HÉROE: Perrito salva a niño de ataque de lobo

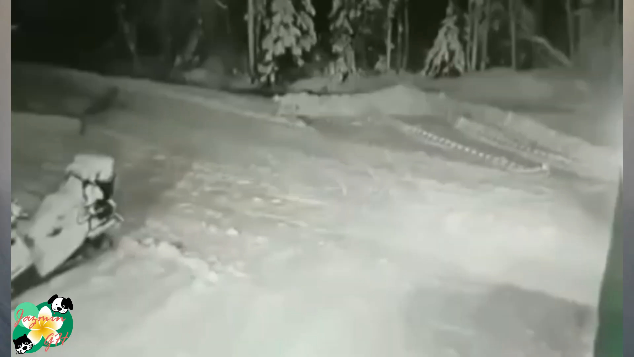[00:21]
Cámaras de seguridad lograron grabar el momento en el que un lobo estaba acechando a un niño, quien se escondía detrás de un banco de nieve pues andaba jugando al escondite.